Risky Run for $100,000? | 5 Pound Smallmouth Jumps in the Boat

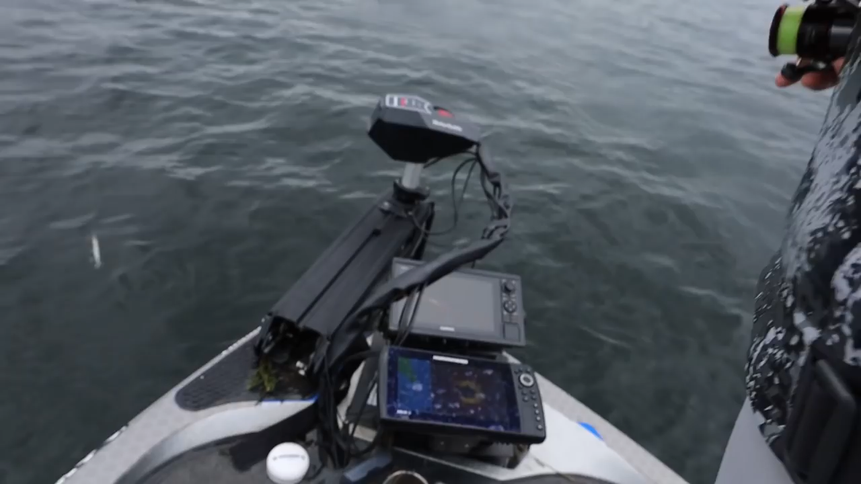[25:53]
I got the green part shaded. I mean, I got it's shaded out to 10 or 11. Mm-hmm. Every fish has came right there at about 10 feet.